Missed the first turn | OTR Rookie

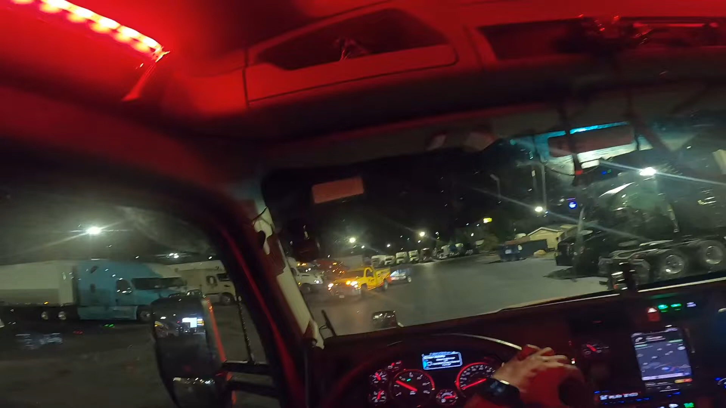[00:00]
I don't know, what the hell he's doing? Come on bro, you're backing up a small ass trailer.
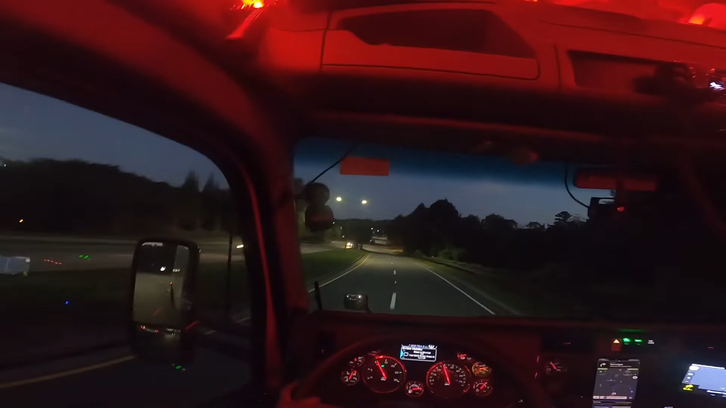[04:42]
One mile away. Oh. Man. I'm so ready to get the hell out of Atlanta. All right. This morning traffic. People don't know how to drive over here.
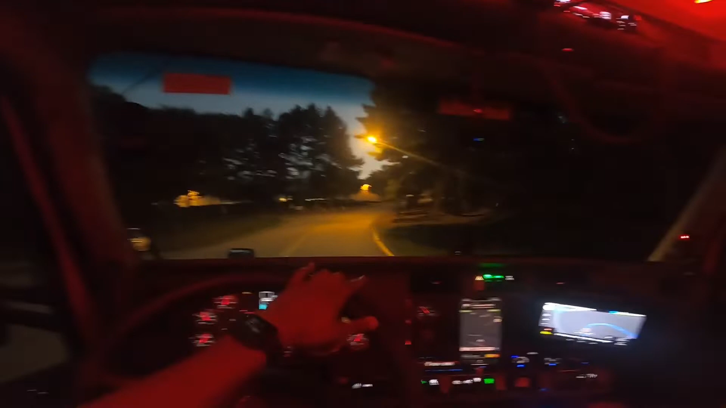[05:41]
It's not too bad man. Not too bad of a little area here. But I need to get the hell out of here. That's for sure. All right. It says it's coming up.